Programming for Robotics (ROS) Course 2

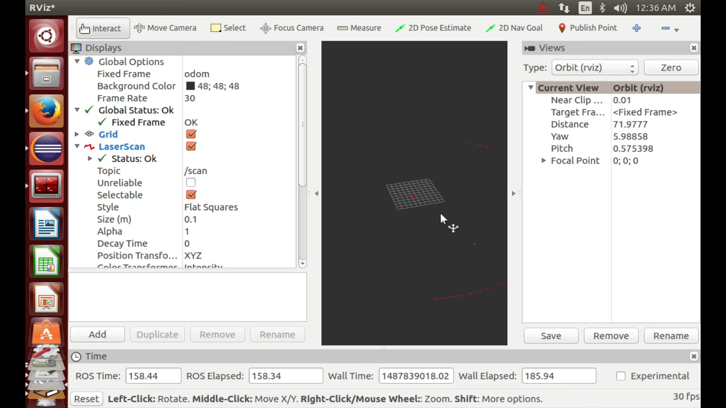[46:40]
And then you can see here the laser scan of the box. So now the way I did this, let me quickly delete some things.